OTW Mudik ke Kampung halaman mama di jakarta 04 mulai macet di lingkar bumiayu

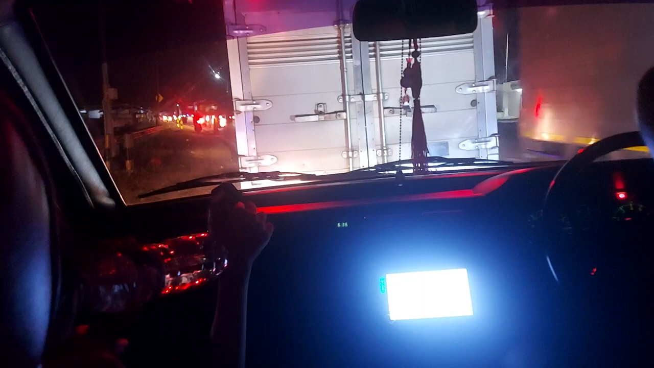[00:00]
Macet total ini Iya nih, yang mau ke Jakarta mulai macet Yang Jawa Tengah lancar Selain dari Jakarta pada ini pada lancar itu malah kurang mobilnya Kurang motor juga tuh Pasti di belakang ada video saya tadi, saya lagi kencing Mobilnya jangan di kanan, tidak ngerti pasti Bukannya sapa